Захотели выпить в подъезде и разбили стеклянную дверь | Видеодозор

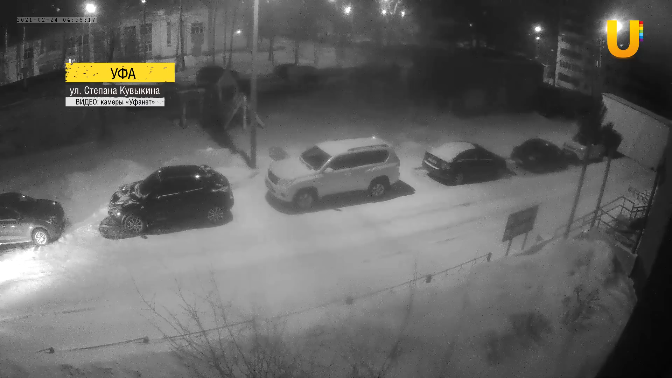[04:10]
Такого же лихача камерой видеонаблюдения запечатлели и в Уфе. Он врезался в автомобиль, припаркованный перед домом, и скрылся с места ДТП. Как сообщили в ГИБДД, по Уфе в настоящее время личность водителя устанавливается.